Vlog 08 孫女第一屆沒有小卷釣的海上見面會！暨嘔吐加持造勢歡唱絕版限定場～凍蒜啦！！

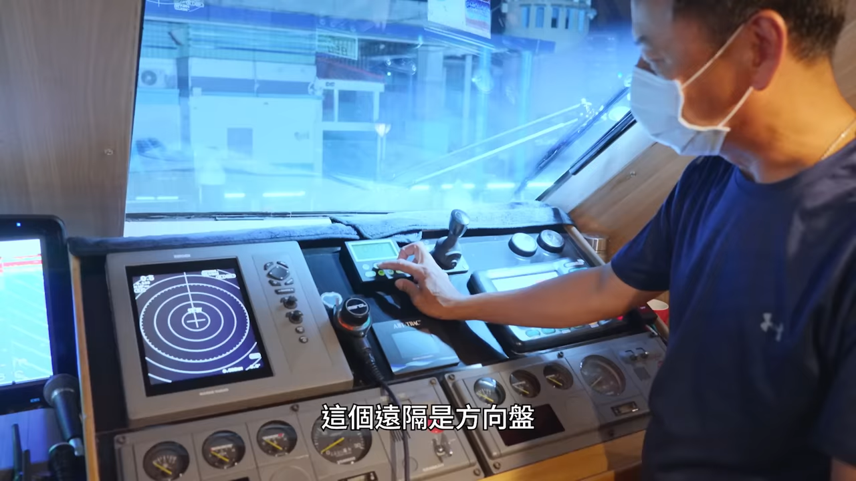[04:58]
這個遠隔是方向盤手動就是這一個然後遠隔就是這一個你可以轉轉看我可以轉現在
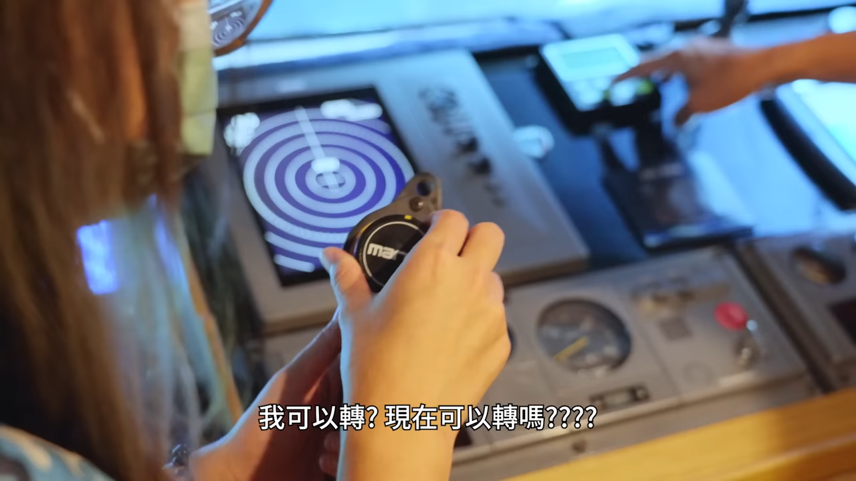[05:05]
可以轉嗎可以轉因為轉還沒發動喔喔喔喔就這樣轉左邊轉右邊這樣子對左滿座右滿座然後還有一個自動自動塔腕
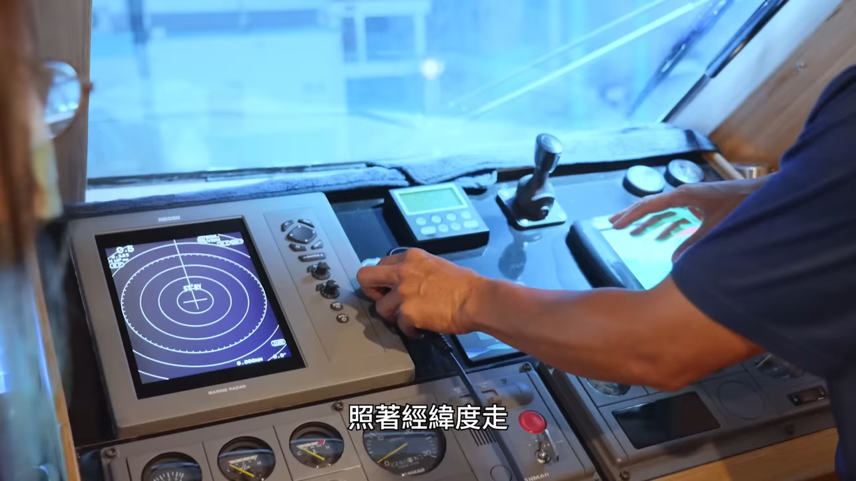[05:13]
照著經
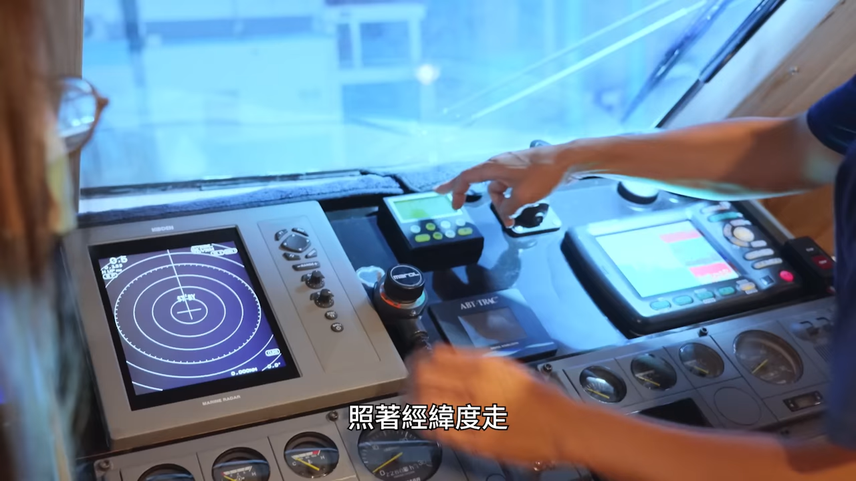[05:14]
緯路走那個是雷達人
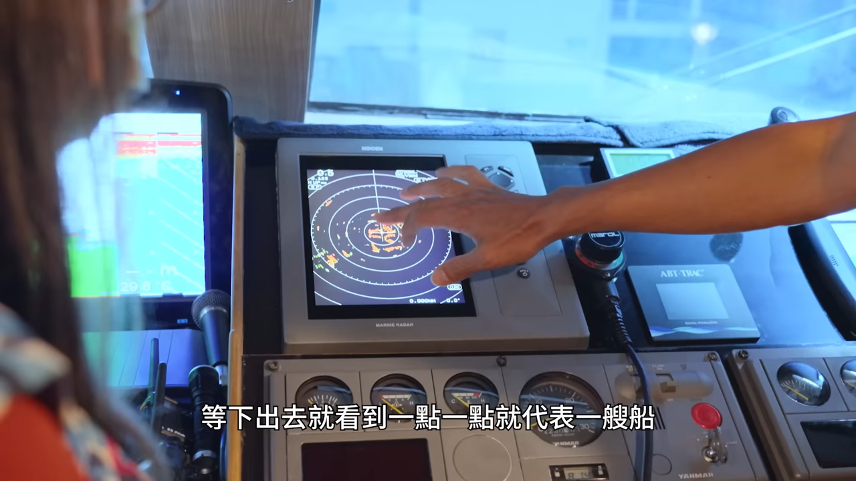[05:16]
家出去就看到好一點一點就代表一艘船這是岸這是岸這是岸這是岸所以
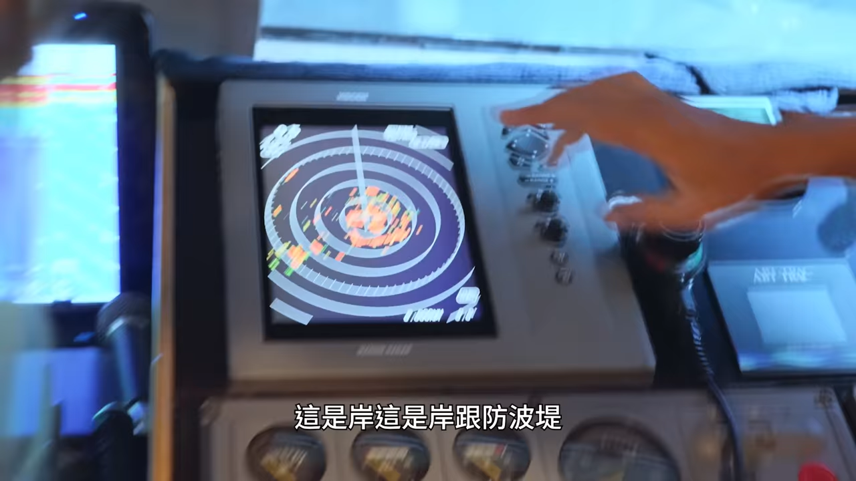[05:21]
會干擾到衛星
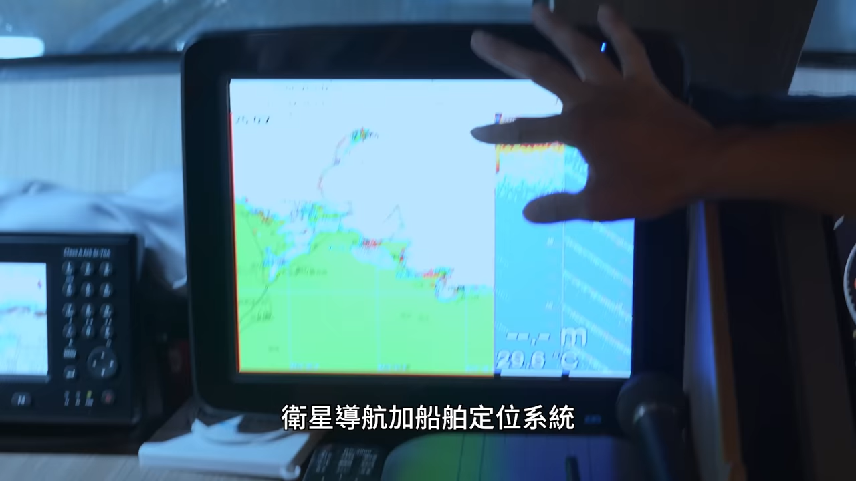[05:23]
導航加船舶好帥喔你看我們港內
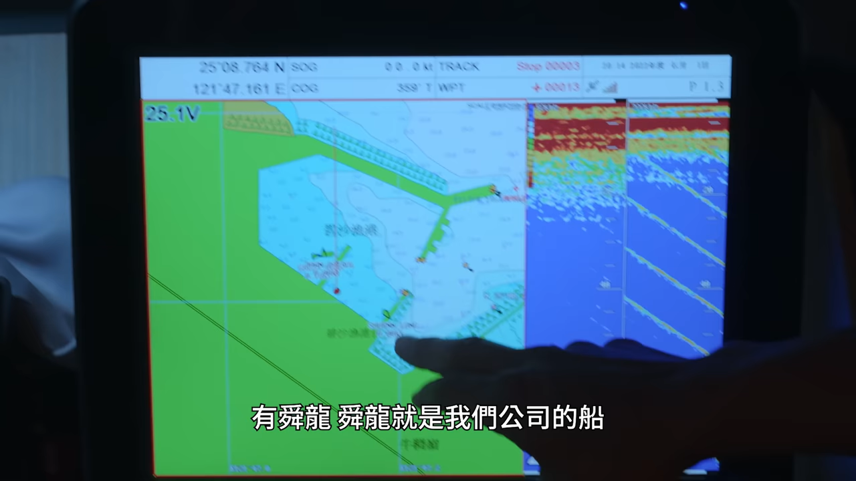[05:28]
有順榮順榮順榮就是我們公司的船在那
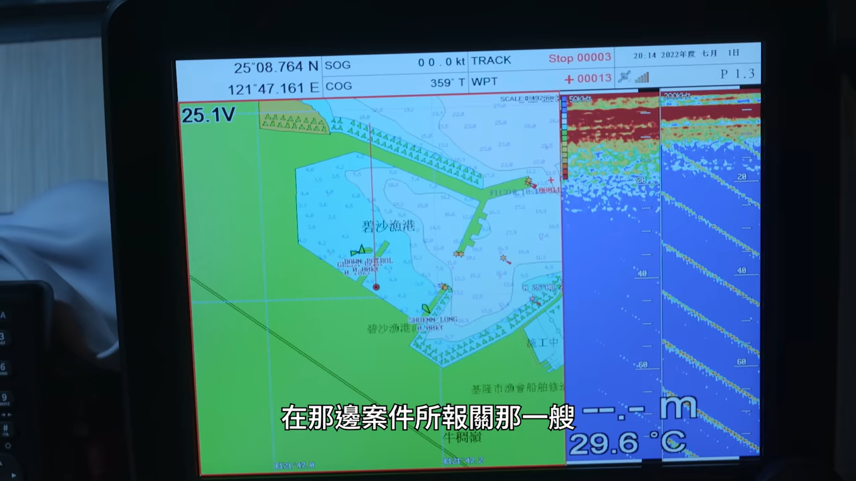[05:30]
On screen: water 29.6°C
邊到案件所報關那一艘這個
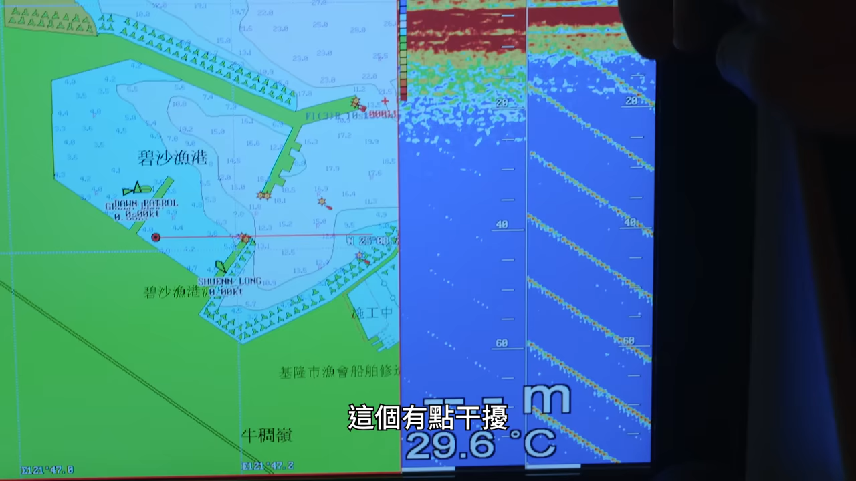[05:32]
On screen: water 29.6°C
有點干擾然後出去就會看到水
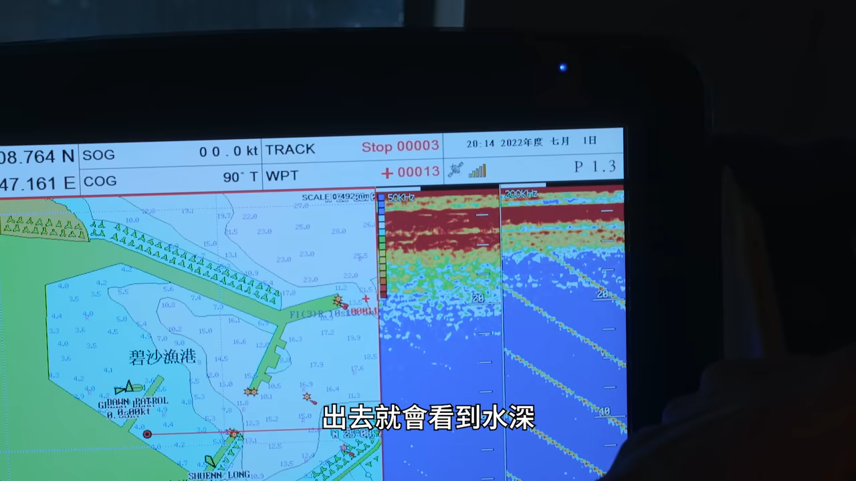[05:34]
如果要知道底下有沒有魚也是都看著船長你到底開幾年了開20幾年這一艘船我大概開了大概8年